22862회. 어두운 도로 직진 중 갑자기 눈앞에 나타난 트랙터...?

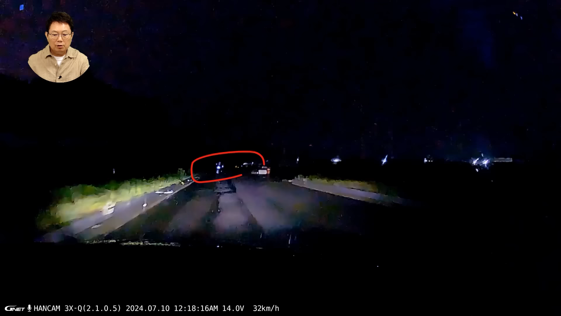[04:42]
뭔가 보이죠? 뭔가 보이죠? 어? 옆에 두 개 보인다? 아, 털보가... 털보가 우비 입구 있나? 커다란 전광판. 100인치, 100인치 크기. 뭘까요? 뭘까요? 네,
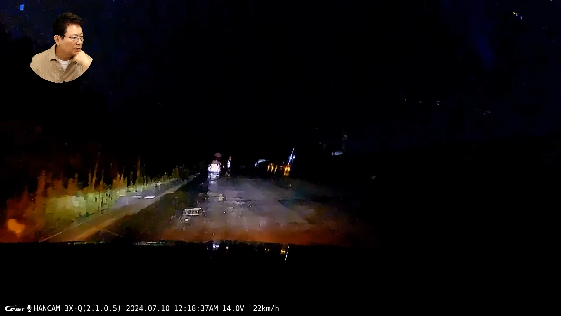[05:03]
지게차에다가 지게차에 이렇게. 지게차에 방광탄초율을 덮어놓으니까 저거 비 오는 날 500m 이상. 어떤 분이 실험한 바이면 1km에서도 보인답니다. 이거 이렇게 덮어놓고 갔으면 사고 안 났죠.